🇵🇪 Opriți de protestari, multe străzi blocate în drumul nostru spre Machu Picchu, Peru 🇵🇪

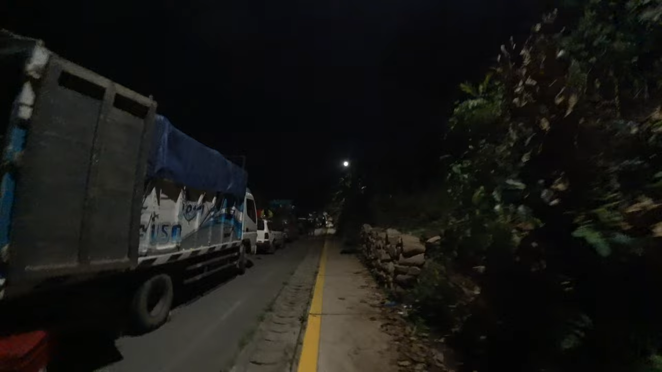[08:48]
Dar noi sunt băgați pe acolo. Piatra la roată. A, da. Se poate sta ca lumea de tot. Trecem când vor protestatarii.
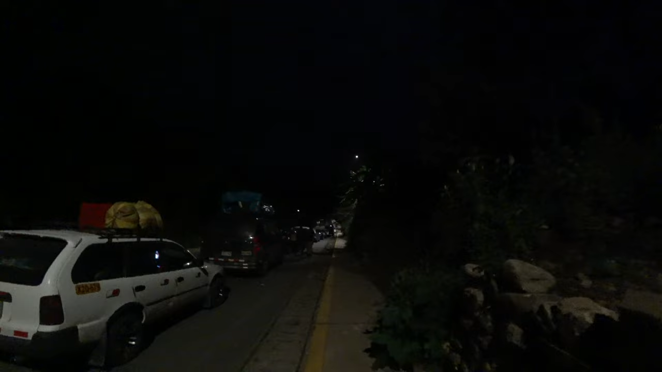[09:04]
Chiar dacă am trece de prima barieră, mai este una după asta. Deci chiar dacă am trece de prima... Ne mai întâmplă alta. Am mai trecut de vreo 3 podrum sau 4, dar erau deblocate. E ca într-un joc. Da, joc next level. Viva Peru! Viva El Paro! Viva El Paro, țipătoți! Hai să ne culcăm, poate reușim să dormim, nu? Noi cu canapeaua sus pe mașină. Da, chiar că noi cu canapeaua.
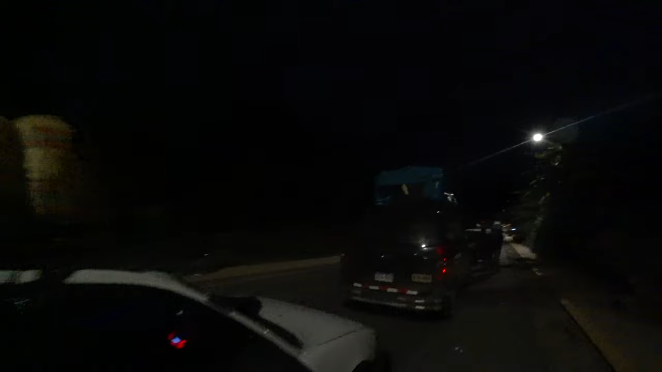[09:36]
Fiecare care cât un sac, cât ceva. Canapeaua. Este timpul să ne băgăm la somn. Nu sunt șanse de trecut. Mai așteptăm. Câteva ore. Până să termină frunzulițele de coca. Ceaiul nicio șansă să se termine, pentru că este zonă de ceai. Ceaiul e ca... crește ca iarba. Urlog. Băg din drept. La drumul final.